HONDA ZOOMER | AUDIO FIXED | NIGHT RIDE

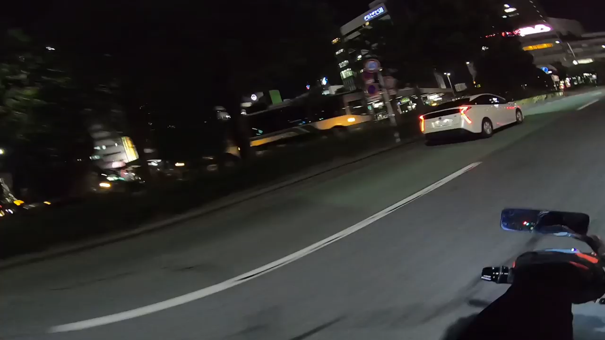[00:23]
This is Hamamatsu! Tare! Gusta na, pre! Ngayon lang yata sila nakikita ng ganitong motor. Enjoy the night ride, mga tamodachi. Ito, di ba?
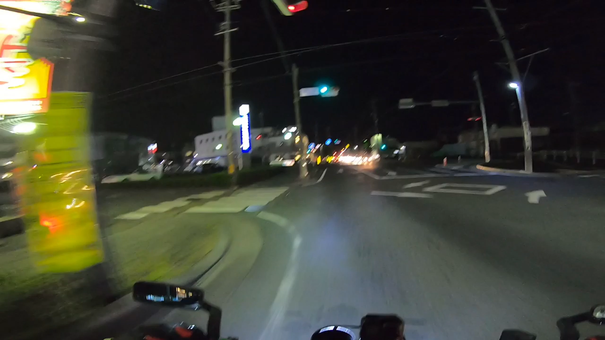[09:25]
Kakunin. Alright, nice. Alright, medyo traffic mga Tomodachi. Woo! Grabe, on the Zoomer.
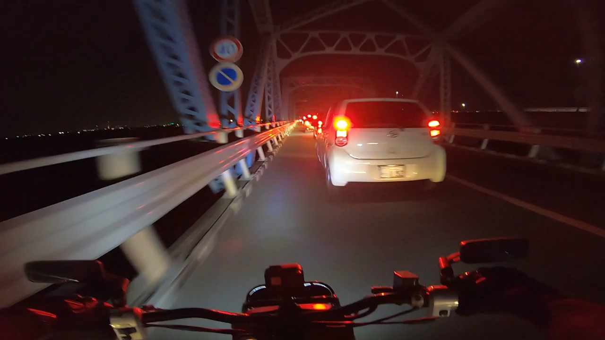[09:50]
Okay. Come out to mode. Late na tayo mga tsomodachi. Naghihintay si Raketeroi.
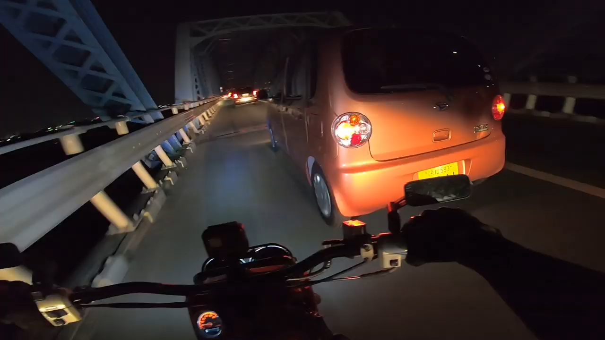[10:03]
Tingnan nyo naman yung traffic. Ay traffic, napaka luwang pa rin, no, mga tomodachi. Pero syempre, hindi tayo didikin dyan, mga tomodachi. Mahirap na, makasagi pa tayo. Diba? Problema na naman. Problema, problema, problema. Hindi natatapos ng problema. Huwag ka na sumingit. Diba? O yan, tamang chill lang. Ay, maluwang yan. Sa totoo lang, pwede na ako pumasok eh.
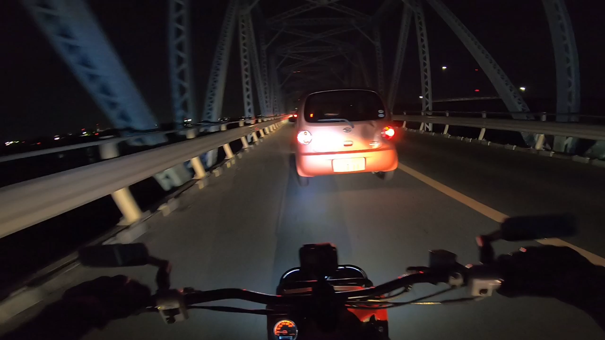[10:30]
Pero syempre, chill lang, chill. Darating tayo sa pupuntahan natin, mga tomodachi. Giyate ko na sign na traffic, mga tomodachi.
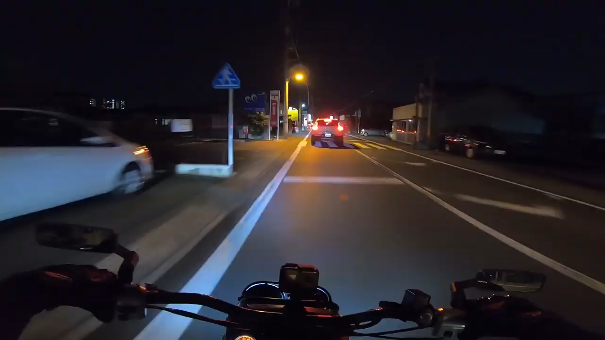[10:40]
Alright, so singit mode. Bug, bug. Okay, komoto mode. Right, singit mode. Oops. Sumo kasi eh. Thank you. Alright, good so. Sasya na.
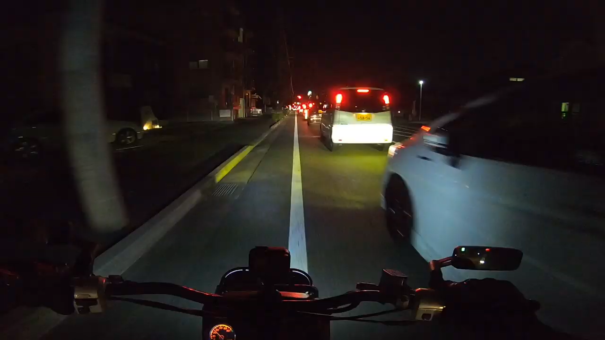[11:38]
Traffic. Alright, green na. Kailangan nating tumabi. Wow. Oops. Thank you. Kuminasay. See you, masan.
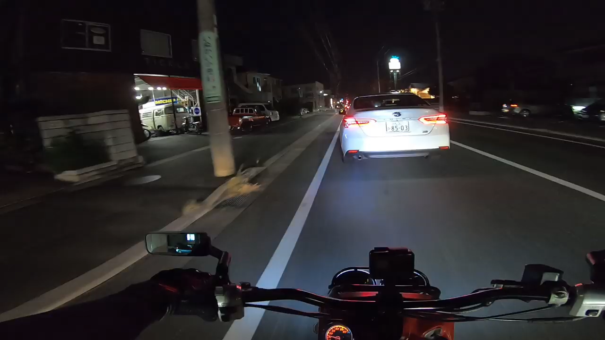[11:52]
Wow! Tikel! Ang daming motor doon ah! Yun. Oh, may motor sa atin sa gilid. Alright. Giorno. Magaling, mahusay mag-filter. Sige, filter lang. Ako, chill lang kami ng mga TK. Diba? Chill lang tayo eh.
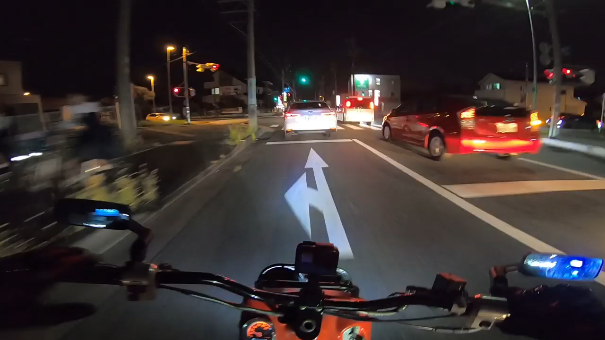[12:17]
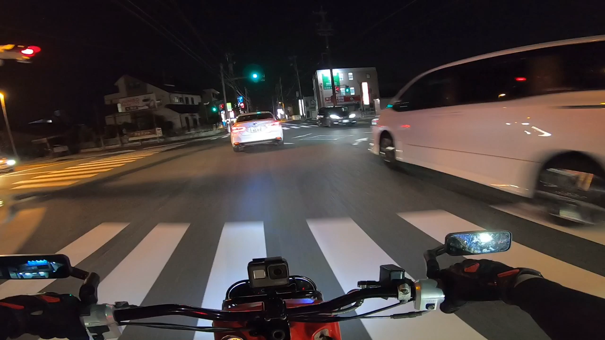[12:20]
So I guess, malapit na tayo mga tsomodachi. Okay, kakanan tayo dito. Kanan. Migi.
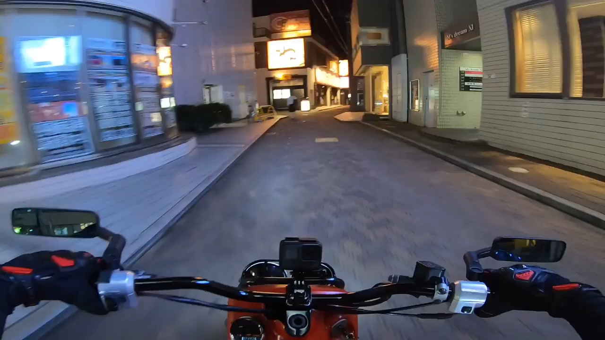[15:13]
Okay. Woo! Ito yung mga eskinita, mga tomodachi.
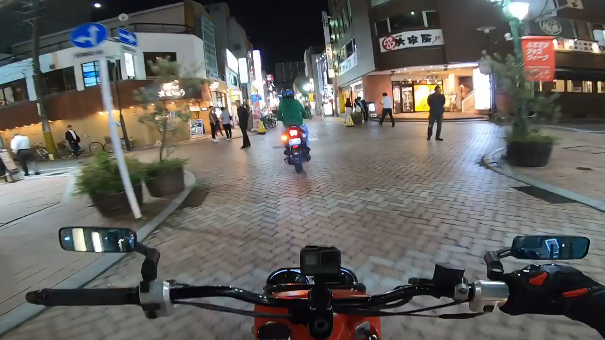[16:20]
Ewan ko dito kay Raketeroi kung pwede ba mag-motor dito. Pero sige, tingnan natin. Wow, daming gimikan. Buhay niya naman ang Sakanamachi, I think. Right. Nagtitingan na yan lang tayo, mga tomodachi. Ngayon lang yata sila nakikita ng ganitong motor.
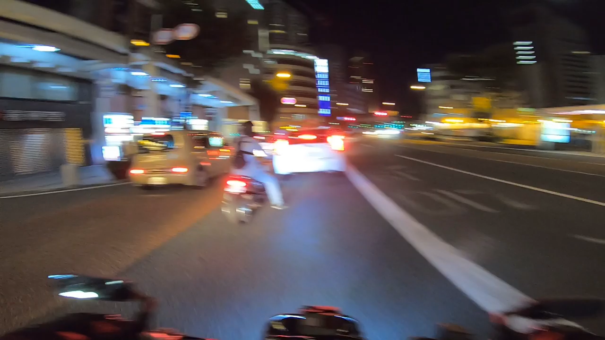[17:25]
Dapat kanan na tayo eh. Kanan, kanan. U-turn, U-turn.
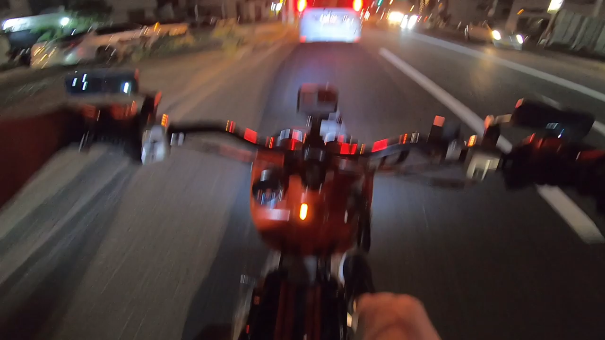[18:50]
Oh no! Oh no! Boy, mainit na yung makin ako. Wala akong coolant. Coolant. This is coolant. Shit, titirek ang ating Honda Zoomer. Wag naman!
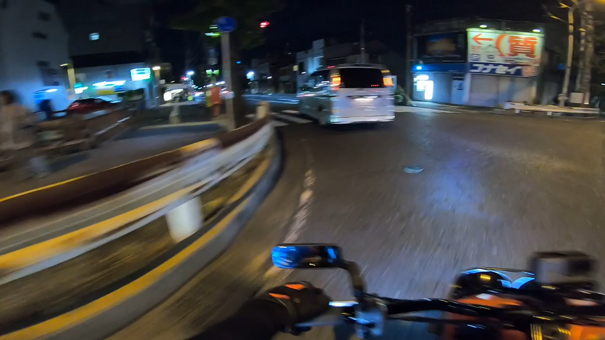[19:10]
Titirek ang ating Honda Zoomer, mga tomodachi. So, kailangan na natin mag-park. Boy, balik tayo dito. Ba naman yan, ngayon pa hindi ko na-check ang coolant na ito eh.